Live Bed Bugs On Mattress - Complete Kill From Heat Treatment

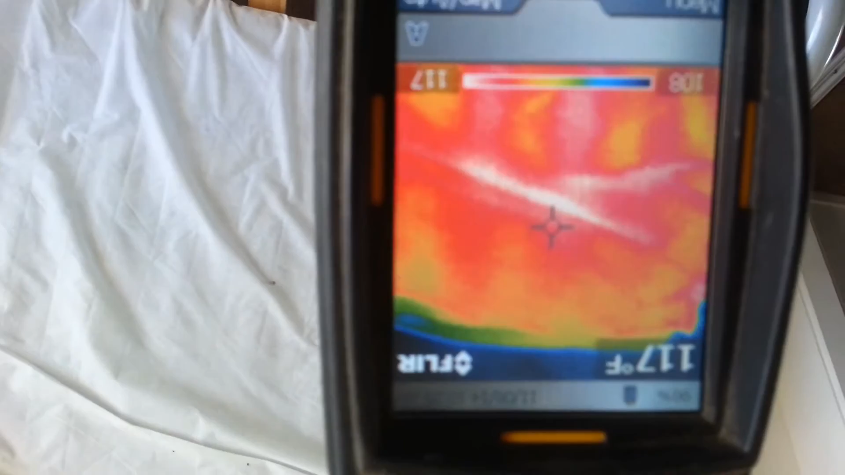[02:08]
On screen: spot 117°F
So this mattress is getting where we want it to be. At least they're going to start to die off.
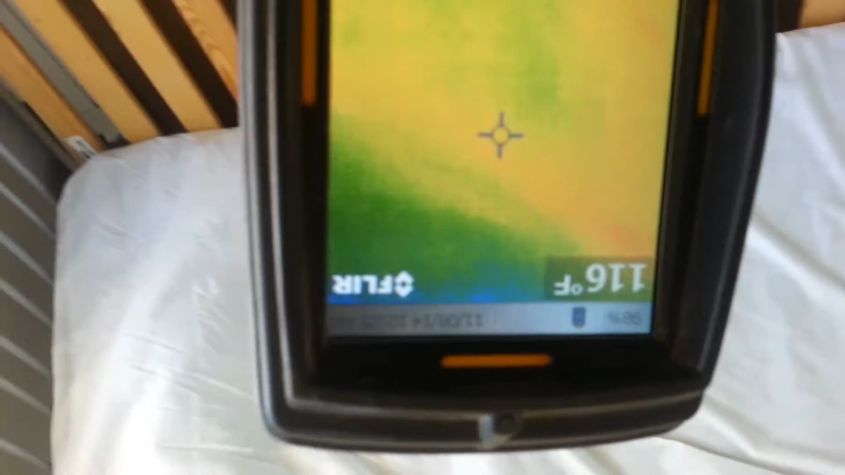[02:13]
On screen: spot 116°F
Okay, we're back. Same bed. Temperature has rose.
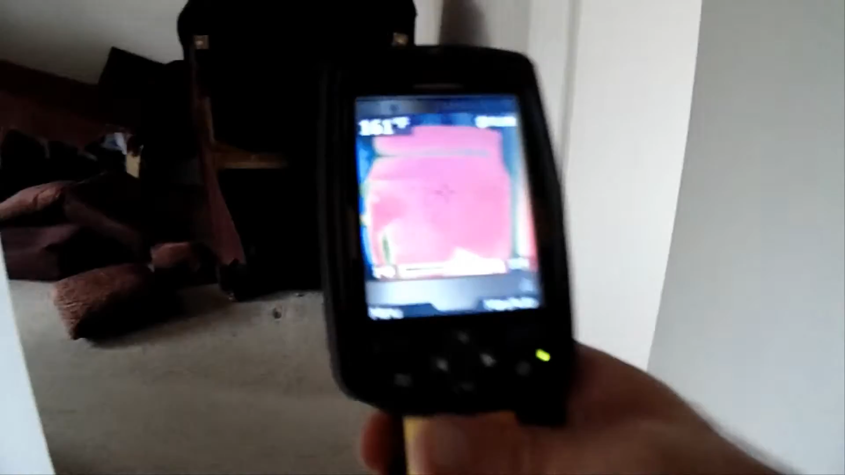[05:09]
So we're already in the kill range, easily in the kill range.
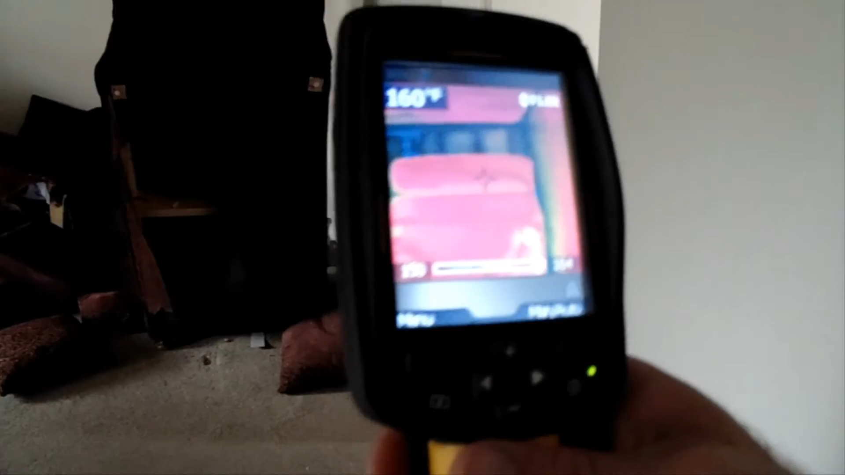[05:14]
We're about 20 degrees over. We've been at this 160 for about an hour and a half. You can follow me into the bedroom back here.
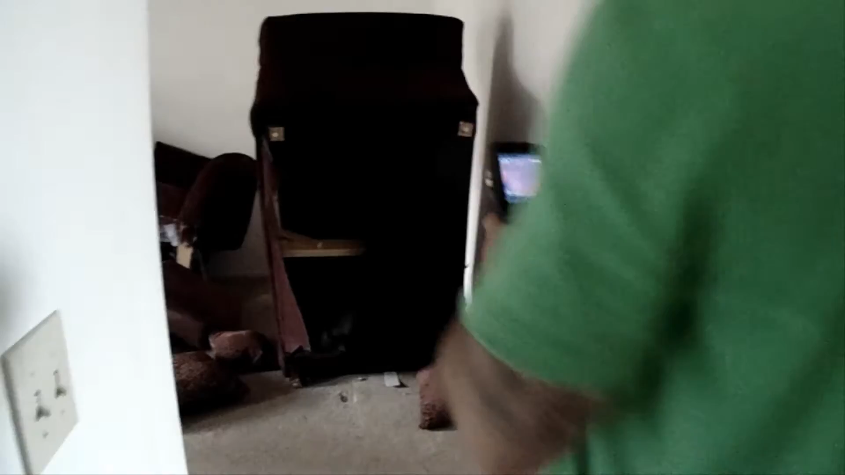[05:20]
Back bedroom looks a little different. You can see we're at 145. We go up to the wall up there, 144.
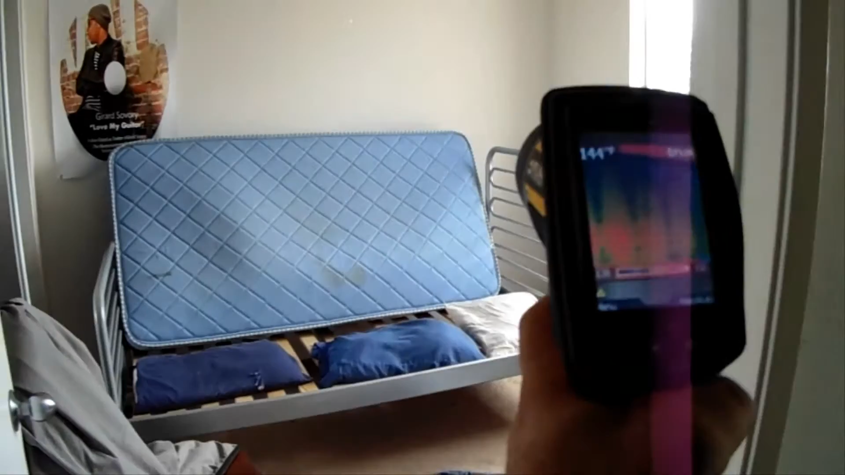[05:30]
We drop down over here, 148, 150.